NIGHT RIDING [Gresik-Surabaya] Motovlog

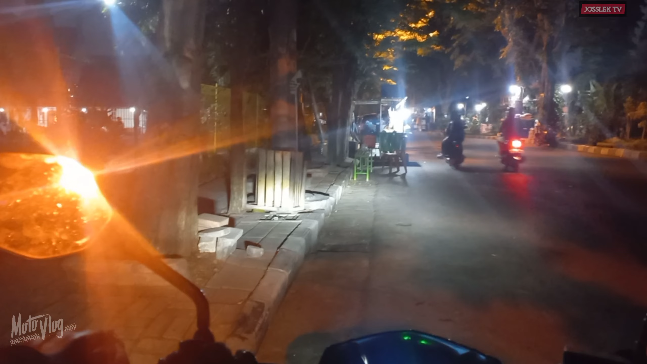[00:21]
Selamat malam semuanya teman-teman, malam menjelang sore. Jumpa lagi di channel saya Joslik TV, channel yang masih pemula ini. Oke, kali ini aku coba review perjalananku dari Kota Gresik ya. Ini tempatnya di daerah BP Wetan, Gresik Kota sih, menuju Surabaya, menuju ke rumah.
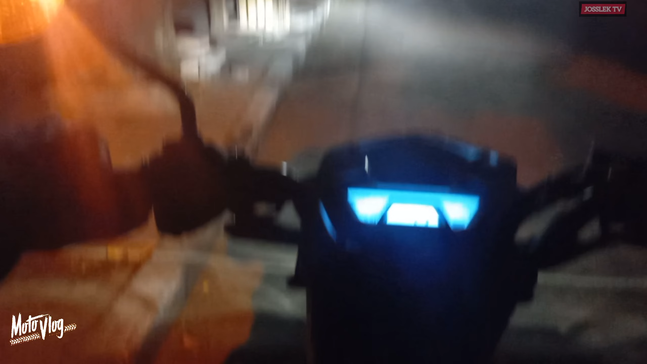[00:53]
Jadi ini udah sekitar jam setengah, sorry kok setengah 6, jam 6 ya. Kita pelan-pelan aja, tanpa basa-basi kita mulai perjalanan ini. Bismillahirrahmanirrahim.
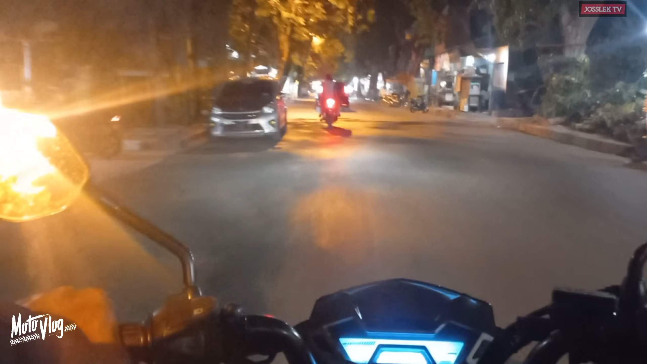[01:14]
Oke, aku udah sekitar hampir sebulan ya
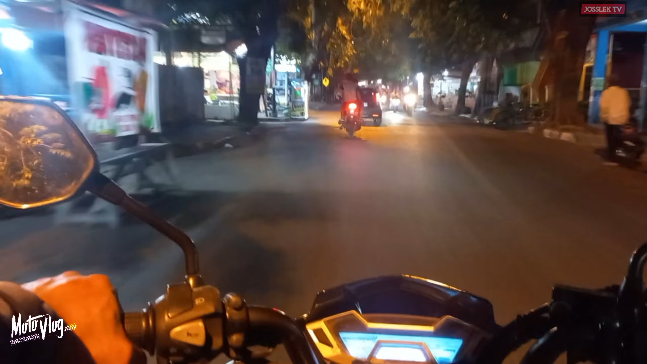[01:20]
nggak review perjalanan dari kota ke kota. Kalau yang kemarin itu, bulan lalu itu ada aku review tentang perjalanan budal kerja sama perjalanan mulai kerja, perjalanan berangkat kerja dan perjalanan pulang kerja, di rute yang berbeda. Nah, kali ini aku coba review perjalananku dari Gresik ya. Nah, kebetulan aku dari Gresik itu ada keperluan keluarga. Terus ini aku pulang menuju Surabaya.
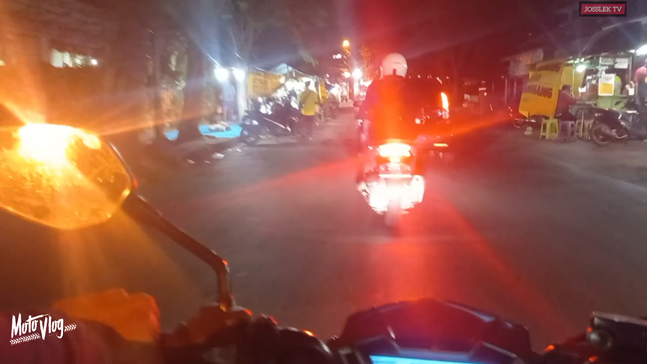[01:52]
Kebetulan aku dulu lahir di Gresik, besar di Gresik, terus sekolah di Surabaya. Nah, di Gresik itu udah ada lengkap ya, udah ada Eger depan itu. Nah, ini kalau kita ke arah Surabaya, kita belok kanan.
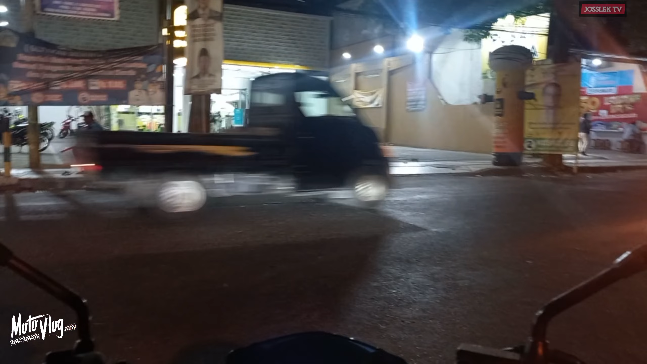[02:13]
Kita pelan-pelan aja
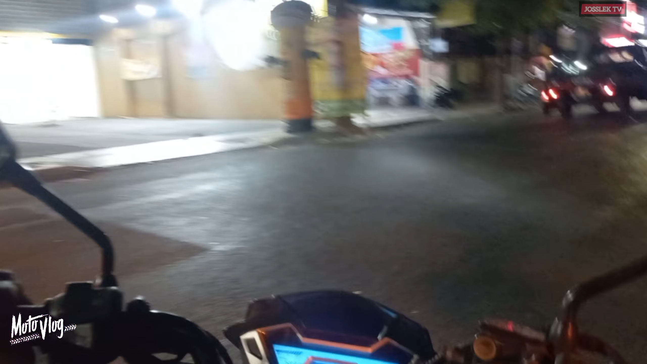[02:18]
karena malam gini daerah sini udah mulai rame ya.
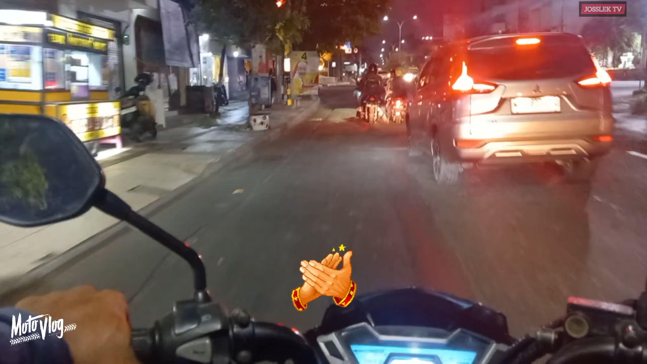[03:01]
Nah, ini kalau orang Gresik lama, ini namanya perempatan Sentolang.
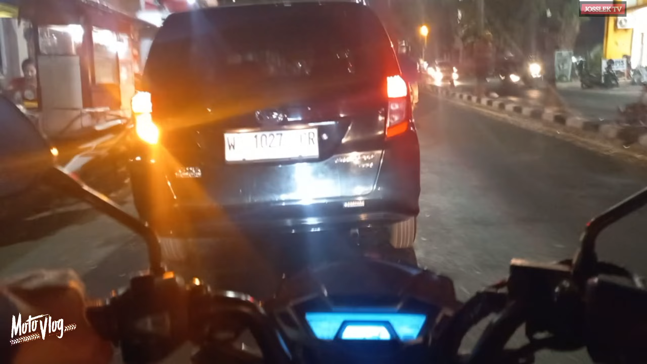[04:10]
Nah, kalau di sini memang jalannya agak sempit ya, jadi harus hati-hati aja, kalem-kalem aja. Dan jangan lupa untuk selalu safety riding dimanapun kalian berada. Nah, ini di sebelah kanan ini ada namanya PT Semen Indonesia.
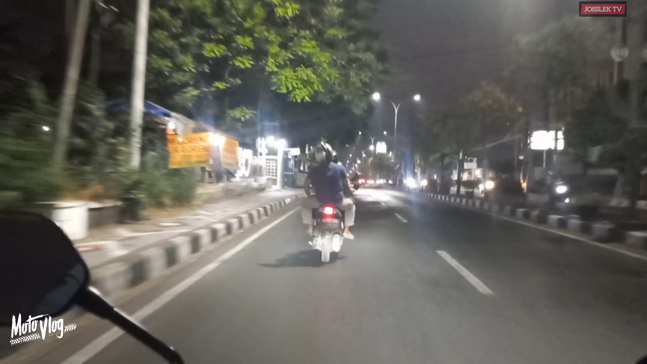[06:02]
Stadion ketika zamannya Pak Bupati Sambari. Cuman kayaknya mangkrak atau kayaknya gimana. Nah ini, Gelora Joko Samudro.
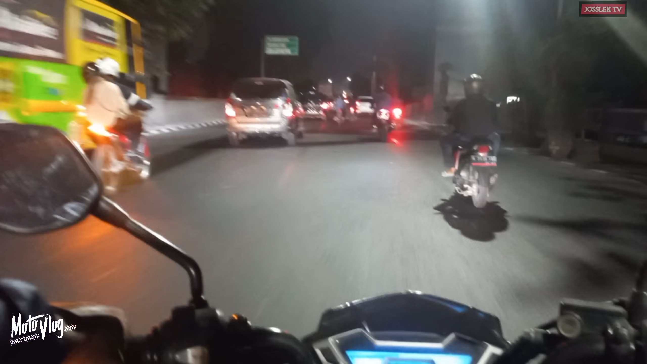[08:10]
Pokoknya kalau dari jarak dari kantorku ke Gresik itu kurang lebih 30 kilo. Nah ini nanti di depan ada 3 ruas ya.
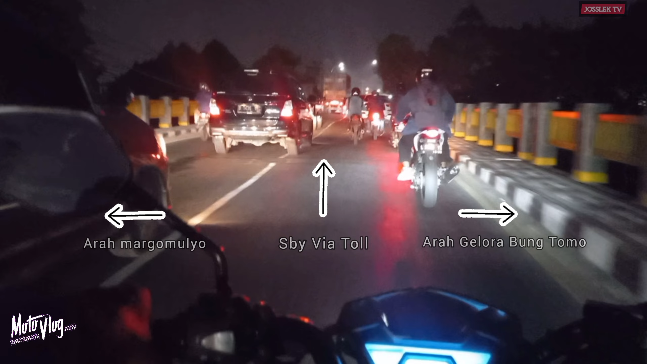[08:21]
Kalau ke kiri ke Margomulyo, lurus itu arah ke tol ya kalau kita naik mobil ya. Kita coba belok kanan, nanti kita ngelewatin GBT, Gelora Bung Tomo. Cuman memang jalannya memang agak sepi, gelap. Karena itu jalan-jalannya banyak tambak-tambak. Jadi kita jalan santuy aja. Lampu merah lagi.
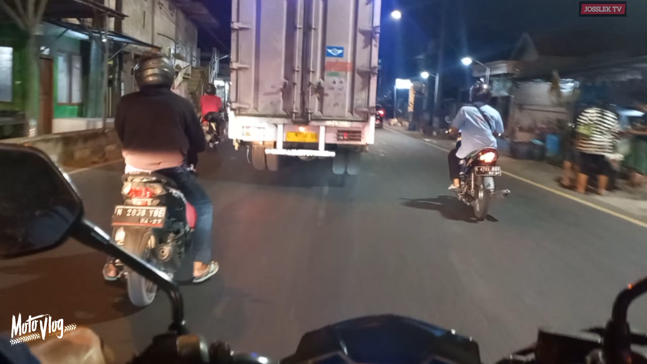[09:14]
Nah kalau kita belok kanan ini nanti balik lagi ke arah Gresik, cuman kita nanti setelah belokan itu tadi kita ambil yang sebelah kiri. Nah kita ambil sebelah kiri, pelan-pelan aja Rek, karena yang belok kiri ini tuh kalau dari arah sana itu keluar masuknya truk-truk gede ya, karena kan memang dari industrial pabrik. Nah itu sebenarnya Stadion Bung Tomo.
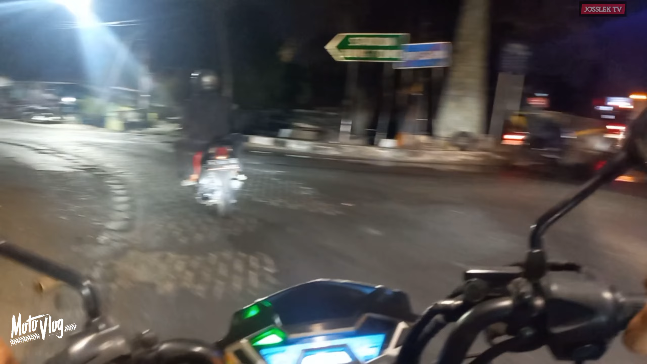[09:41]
Kita lurus saja. Sorry ya, ini aku ngerekam pakai kamera biasa, kamera handphone yang tak pasang di body, pakai harness strap body. Jadi kalau ada suaraku kurang jelas, kresek-kresek, terus banyak getaran, ya mohon maaf Rek. Karena aku nge-vlog seadanya ini. Nah, kita lurus saja. Oh ya,
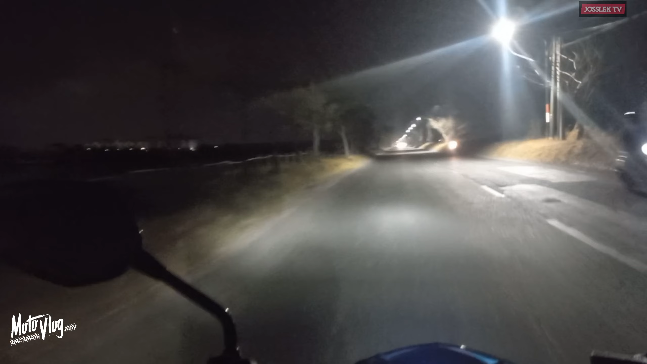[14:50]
ini namanya Gelora Bung Tomo, yang merupakan salah satu venue untuk penyelenggara Piala Dunia U17.
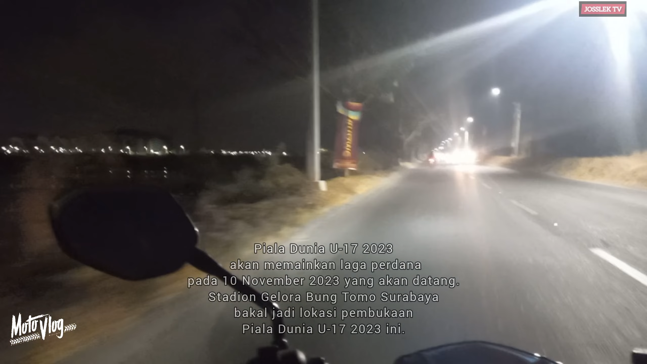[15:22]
Ini memang malam hari aku nggak bisa masuk ya, karena masuknya agak dalam, jadi aku ngelewatin luar-luarnya aja. Nah di daerah sini nih, ini kan daerah ini ya, tempat pembuangan sampah ya, TPS Benowo ya. Itu di belakang itu ada namanya Gunung Sampah. Yuk, Gunung Sampah itu
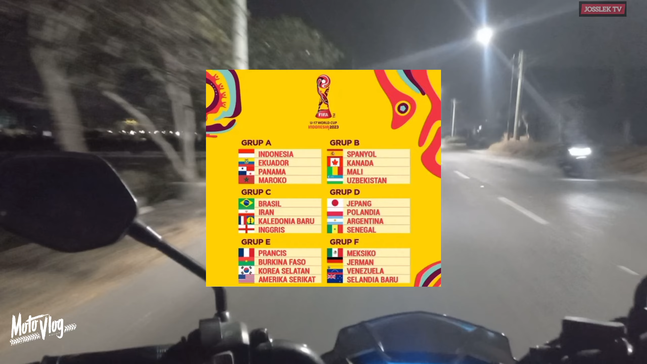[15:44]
salah satu lokasi tempat pembuangan TPA, tempat pembuangan akhir. Gak tahu itu sampah-sampah se-Surabaya itu gimana, cuman kalau kalian minta searching aja di Gunung Sampah ya dari sini.
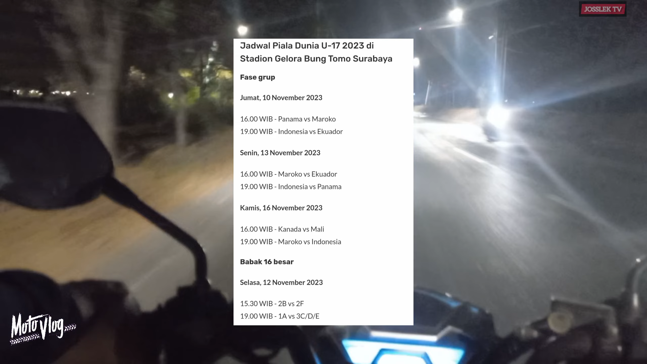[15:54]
Nah ini pintu masuknya kalau kalian ke GBT masuk sini, sorry ke TPA, nah, tapi masuk lewat GBT juga bisa masuk lewat situ. Kenapa dinamakan GBT? Karena Bung Tomo itu salah satu pahlawan